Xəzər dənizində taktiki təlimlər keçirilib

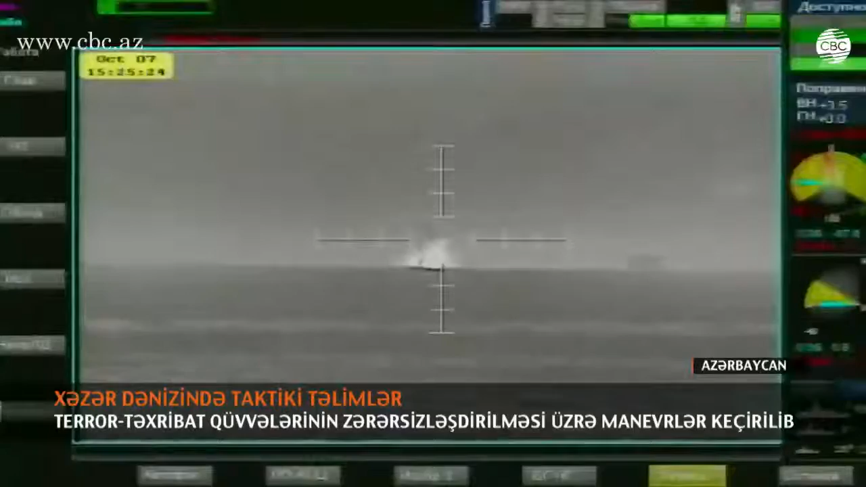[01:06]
Həmçinin neft platforması rayonunda kəşfiyyat fəaliyyəti ilə məşğul olan rəqibin pilotsuz uçuş aparatının və tələblərə tabi olmayan pozucu qayığın,